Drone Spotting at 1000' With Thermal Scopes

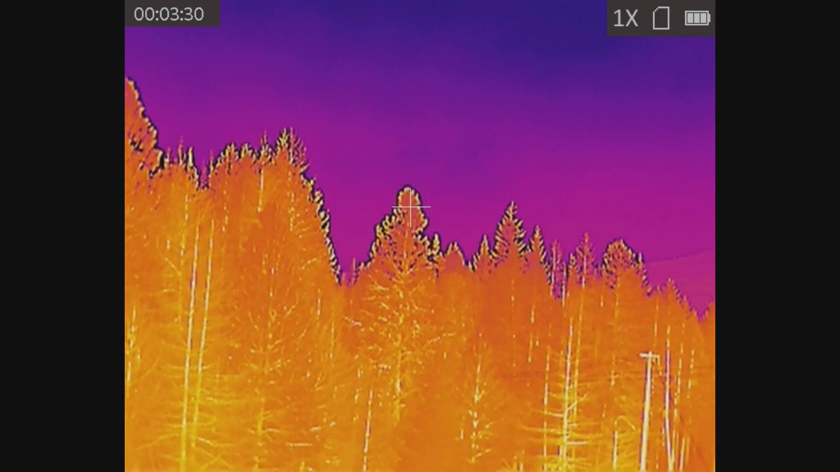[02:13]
Starting, I can do that. You can pull out.
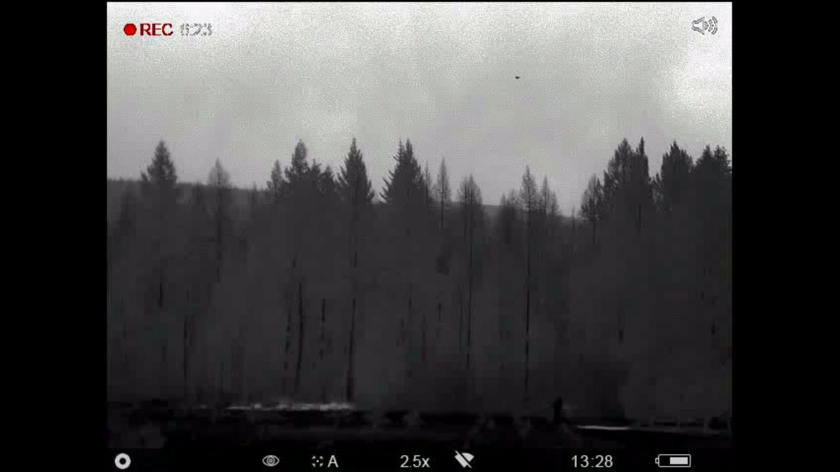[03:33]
She is really struggling in high winds, but we are getting up there.
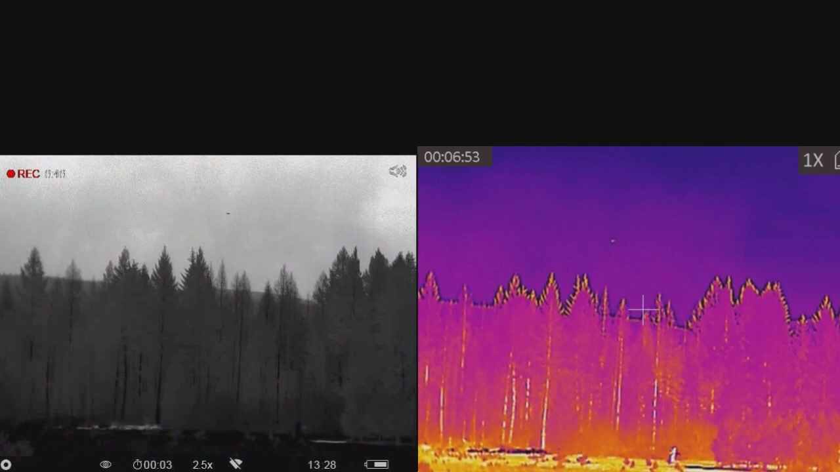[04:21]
We are going to take off the pressure, and we will take off the pressure. Hopefully I'm clear of the tree line there. This is a real struggle. I win.